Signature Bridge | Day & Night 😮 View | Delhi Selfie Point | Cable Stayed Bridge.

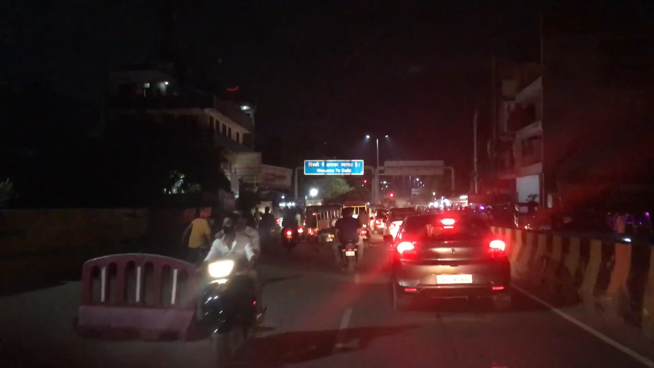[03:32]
तो गाइस, अब बज चुके हैं शाम के 7:30, और हम चल रहे हैं दोबारा सिग्नेचर ब्रिज की तरफ, और दिखाएँगे आपको कि नाइट में सिग्नेचर ब्रिज की रौनक और चहल पहल कैसे होती है,
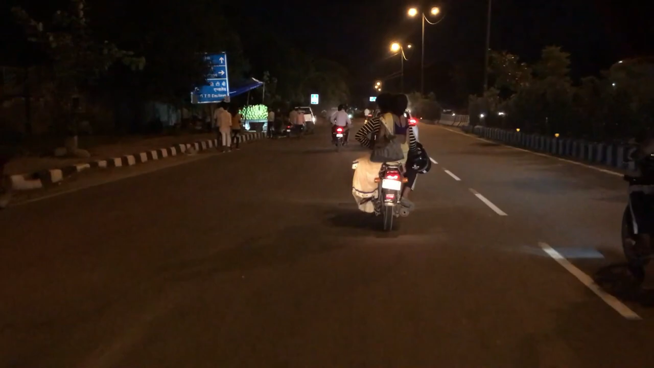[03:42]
कैसे लोग वहाँ पे गैदर होते हैं और एक दूसरे की फ़ोटो क्लिक करते हैं। ब्रिज बनने के पीछे एक छोटी सी स्टोरी है। कुछ टाइम पहले जो वज़ीराबाद का पुराना ब्रिज है,
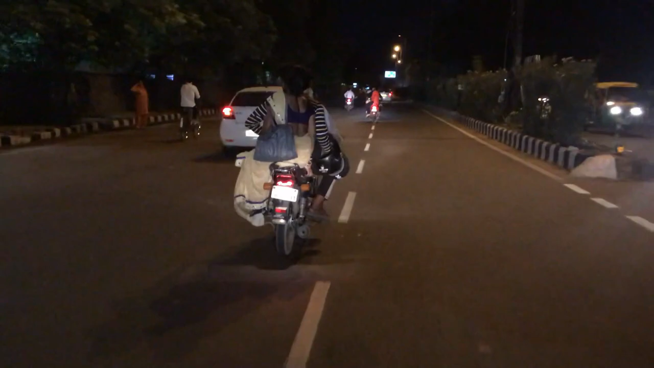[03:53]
वहाँ पर एक स्कूल बस गिर गई थी, ये नए ब्रिज की मांग उठी थी, और आज आपके सामने ये सिग्नेचर ब्रिज बन के तैयार है।
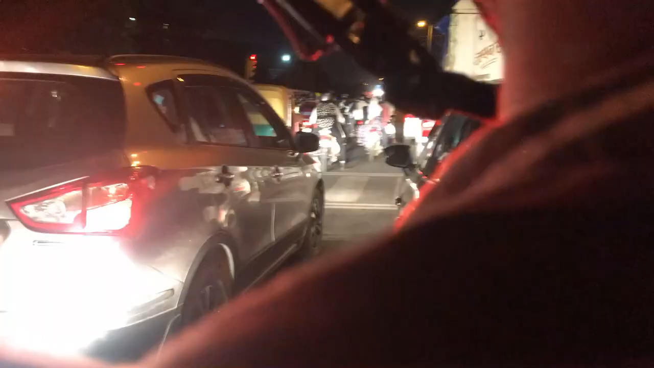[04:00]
तो चलिए, और अभी दिखाते हैं आपको सिग्नेचर ब्रिज।
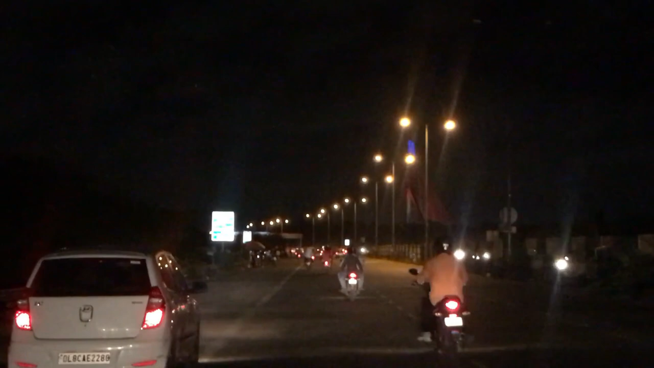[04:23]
हम सिग्नेचर ब्रिज के पास पहुंच चुके हैं, और ये जो आपको लाइट्स दिख रही हैं, सिग्नेचर ब्रिज इधर से स्टार्ट हो चुका है,
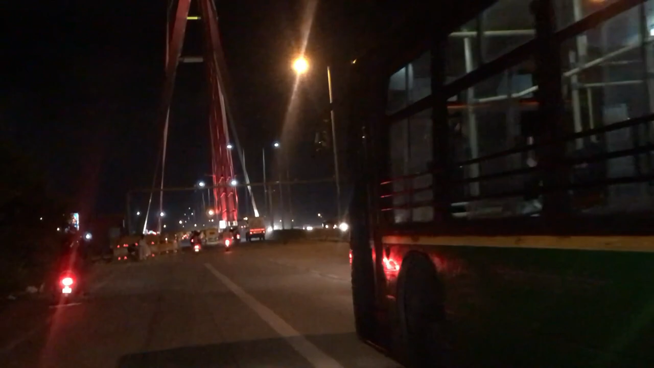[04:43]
गाइस, जैसे कि आप देख रहे हैं, हम सिग्नेचर ब्रिज से बिल्कुल 100 कदम की दूरी पर हैं, और हमारे आगे एक DTC बस गई है अभी।